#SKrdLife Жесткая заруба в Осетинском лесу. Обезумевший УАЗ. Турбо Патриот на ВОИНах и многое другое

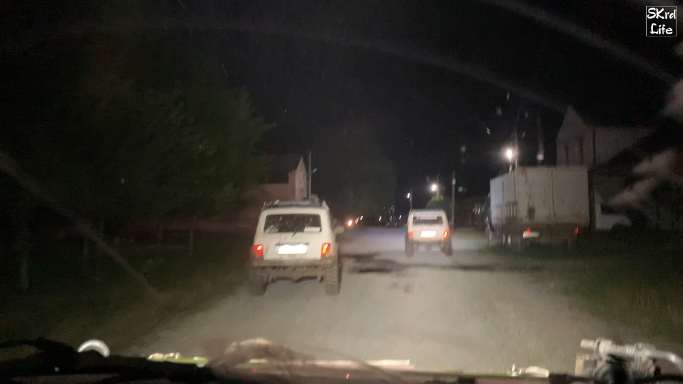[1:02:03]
А крымская нива едет, у нее там, ну тоже проблемы хватает, без сцепления, плохо заводится, ну и так далее.
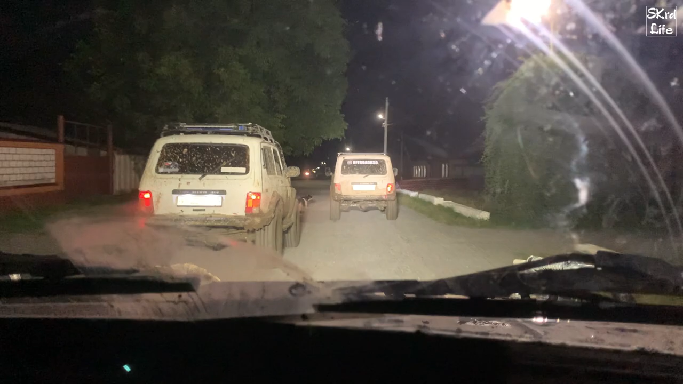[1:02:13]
У нас на красный только порванный пыльник, но граната работает. В общем, прокатились отлично. Мы обязательно сюда вернемся.